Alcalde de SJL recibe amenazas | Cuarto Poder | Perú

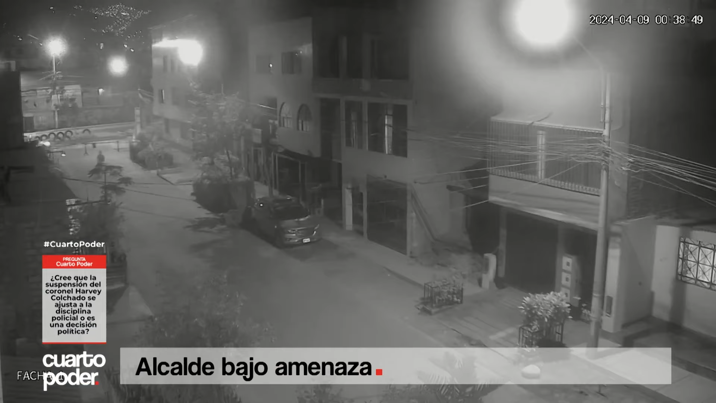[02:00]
El video nos muestra lo que ocurrió a las 12 y 39 de la madrugada del pasado martes 4 en el lugar donde nos encontramos parados. Un sujeto cuya identidad no se logra divisar bien debido a los árboles se acerca y se para frente a la fachada de la casa del alcalde.
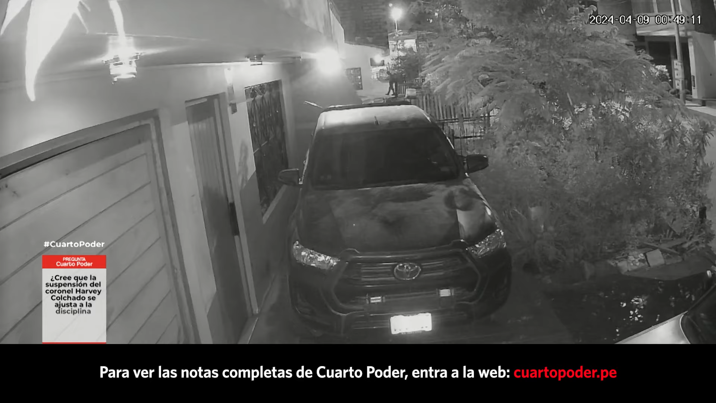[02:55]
Esta otra toma nos permite ver de forma más cercana cómo dejan los explosivos en la ventana del primer piso de la vivienda de la máxima autoridad del distrito.